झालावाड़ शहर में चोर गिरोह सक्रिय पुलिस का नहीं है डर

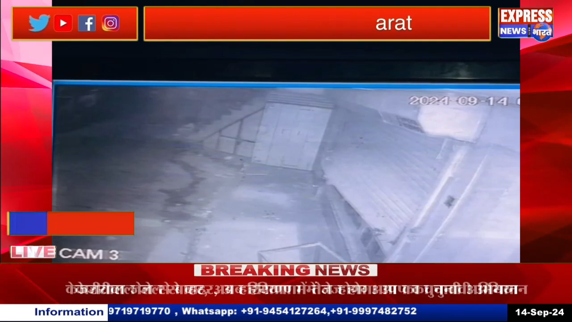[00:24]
साराफा बाजार में चोरी का मामला सामने आया है जो तरके चार बजे दो अग्यात बदमाशों ने साराफा बाजार में